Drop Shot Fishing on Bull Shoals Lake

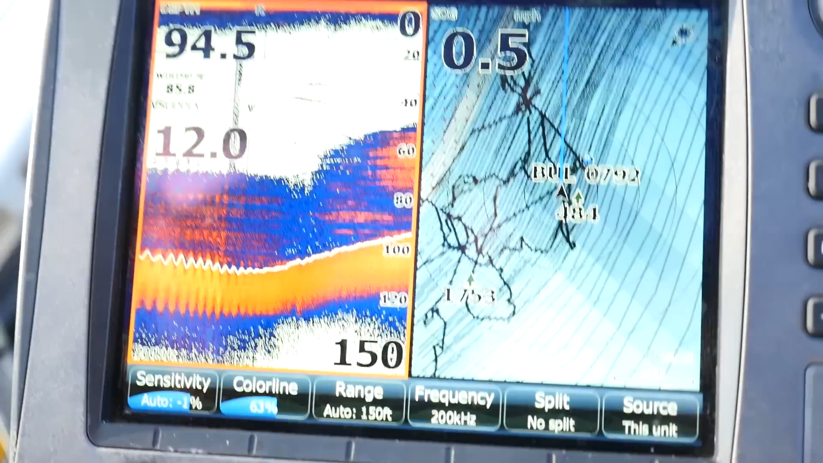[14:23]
This tree comes up to about 50 foot and there's fish anywhere from 30 to 40 foot. So that's one of the other places I'm going to look for when I'm drop shotting. A lot of times they'll suspend like this if they're not running water or generating a lot of water. So that's another place you can look if you're going to go drop shot.
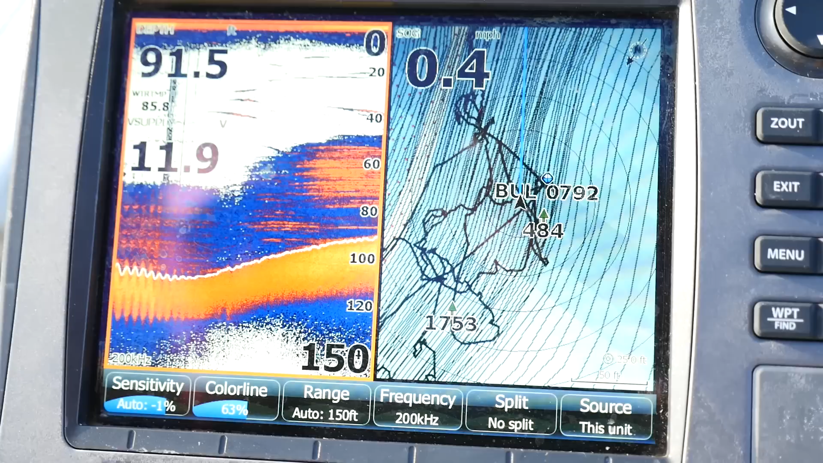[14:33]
The trees that are better are usually the ones that are near the creek channel.
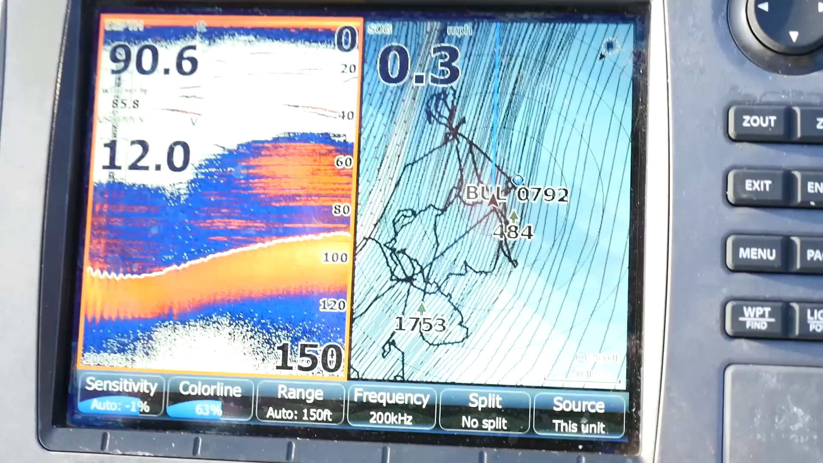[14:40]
On screen: speed 0.3 mph
So that's one other thing you can look for if you're out drop shotting. Probably Kentucky's. We're in 20 foot of water.
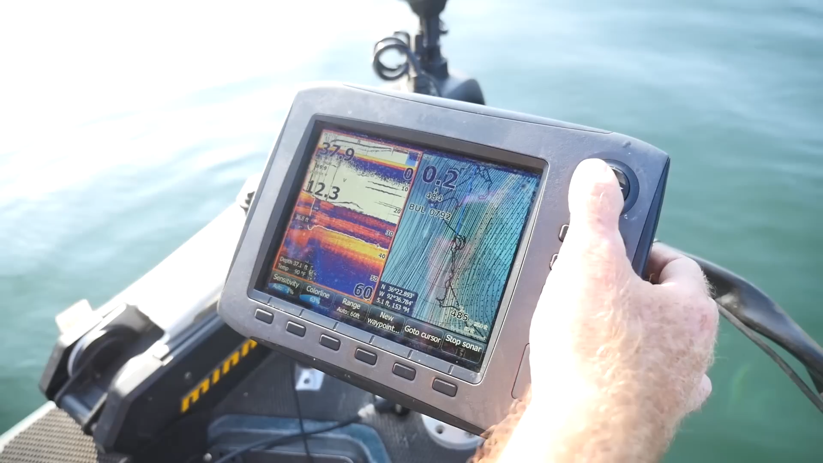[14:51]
There's one more right off the ledge. So anywhere you come across and you see that drop off like that, a lot of times they'll either be right up on the ledge or on the top or the bottom.
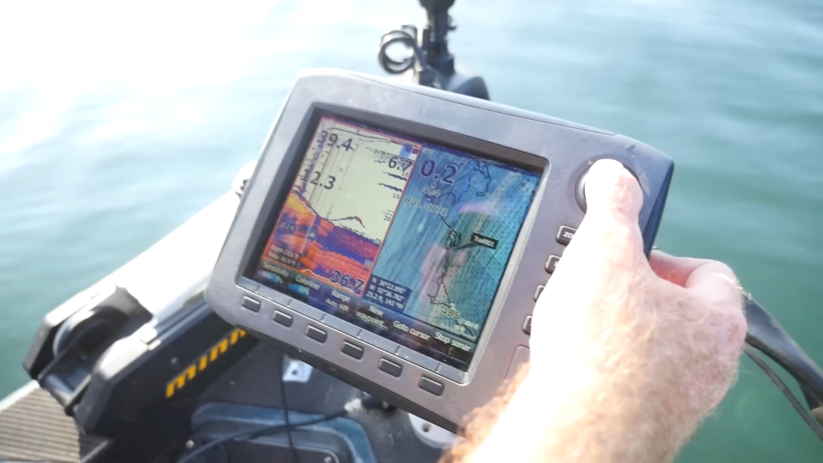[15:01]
So when you're graphing, you always want to be paying attention where you're at, what's going on down there.
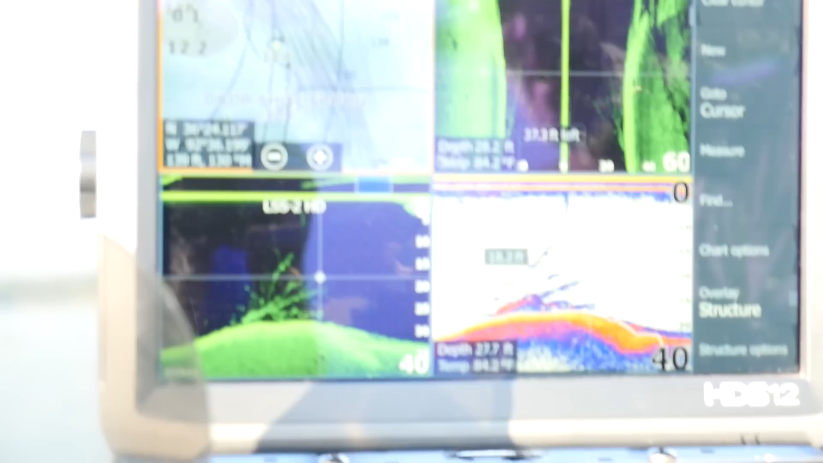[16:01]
once you find a spot that rolls off the
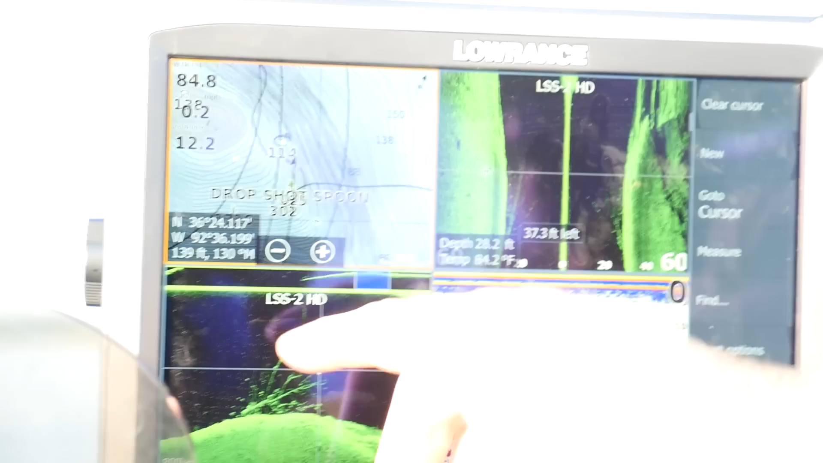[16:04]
ledges and you find a brush pile, that can be a win-win right there.
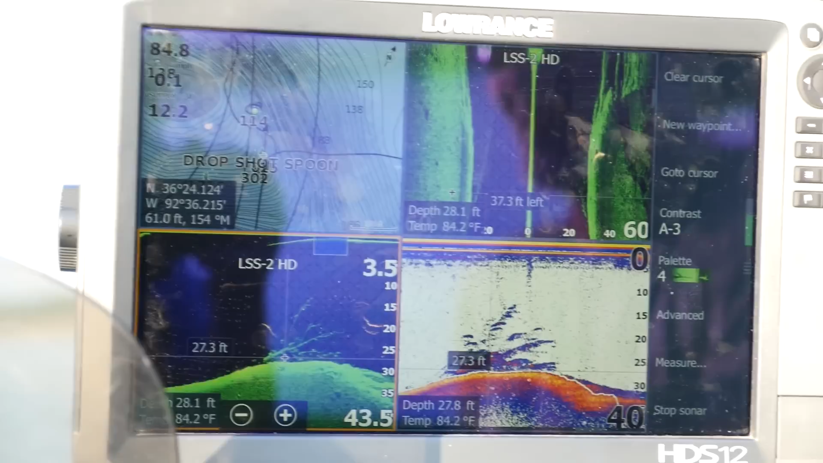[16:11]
On screen: water 84.2°F
That's the spot on the spot. So this is going to be another area that you're going to want to put your drop shot in.
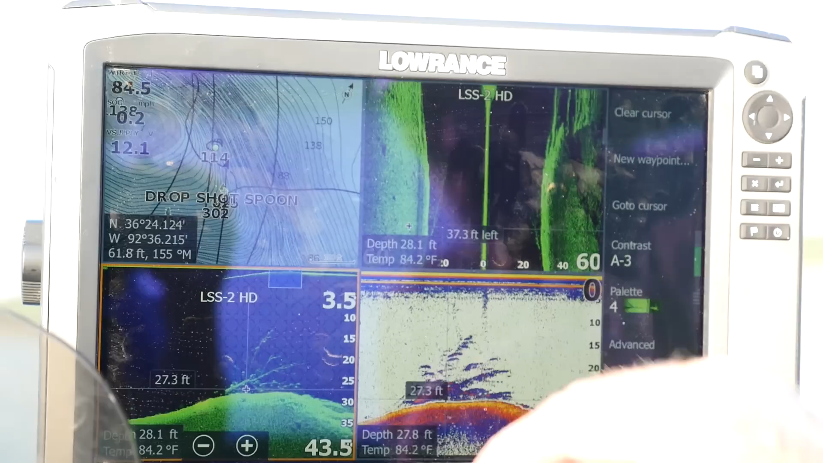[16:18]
On screen: water 84.2°F
There's some fish on this tree. You can see them in here.
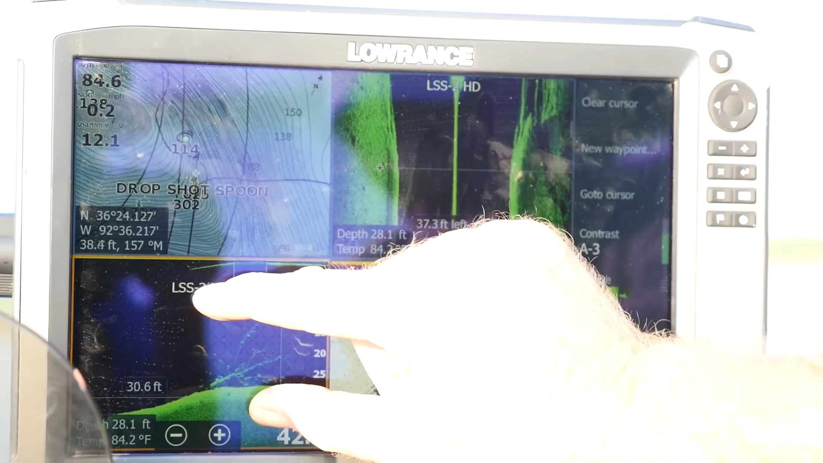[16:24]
On screen: depth 28.1 ft, water 84.2°F
Depending on your graph, you know,
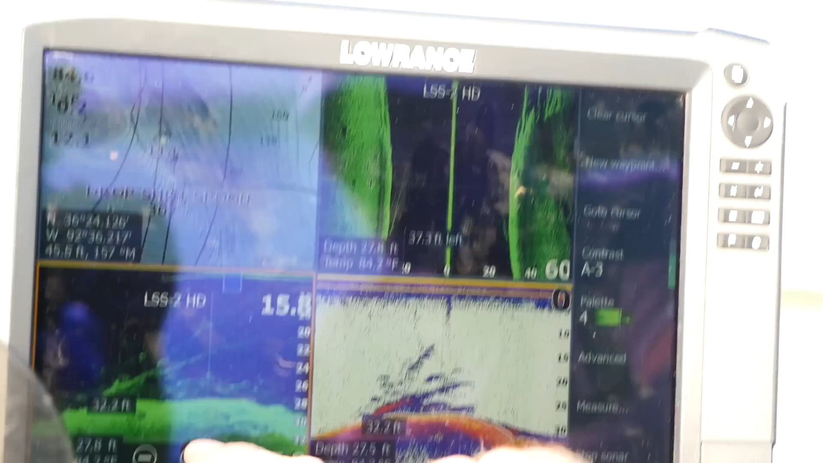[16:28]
whether it's a hummingbird, you guys should all be able to pick up fish on the sonar. This is pretty distinct here.
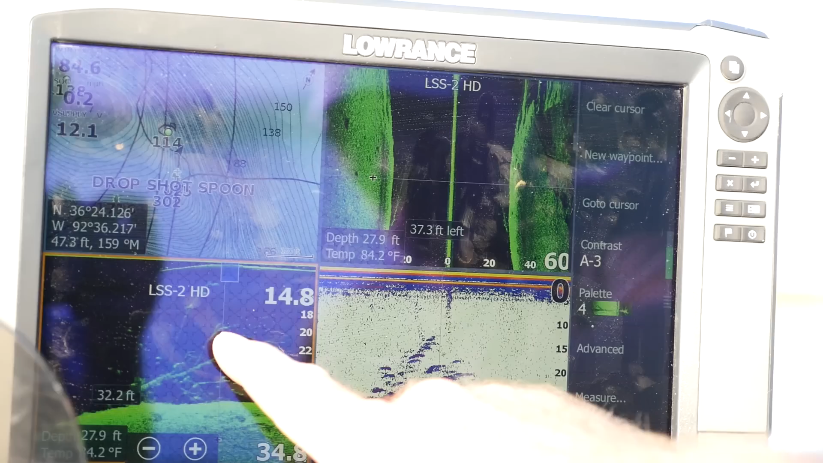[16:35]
On screen: depth 27.9 ft, water 84.2°F
So typically when I'm going to fish a brush pile, what I'll do is I'll put the boat right over it.